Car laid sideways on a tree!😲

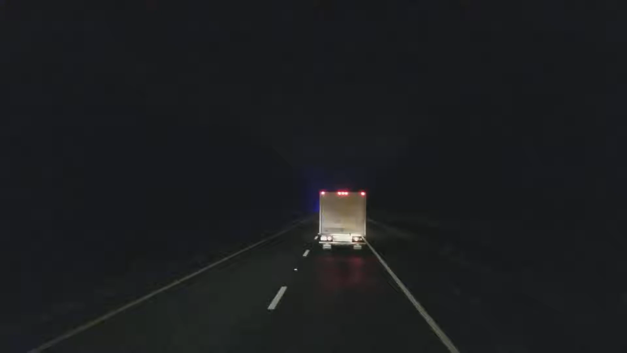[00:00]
whoo got a commotion here what the heck is going on i got everybody jumping in front damn it
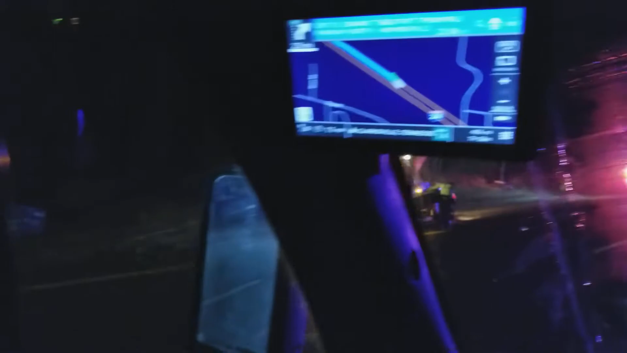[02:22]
Oh, that car pulled out right there!